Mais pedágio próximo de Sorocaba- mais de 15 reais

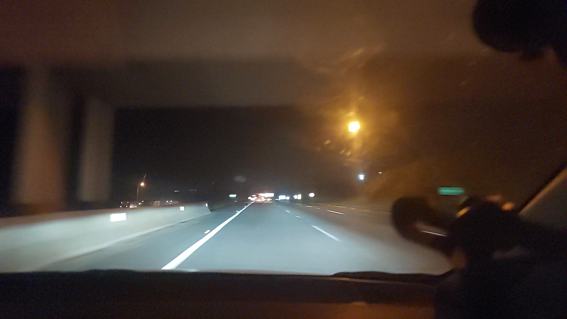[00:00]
Olha o pedágio, a frente. Olha a Volvo, ali a Volvo, lá. R$ 15,20. Olha o pedágio aqui, aumentou bastante, hein? Pedágio caro é mau, hein? Eita! Pedágio caro é mau. Combustível caro é mau também, né? Olha o pedágio aqui, ó, perto do sorocaba. Droga, muda.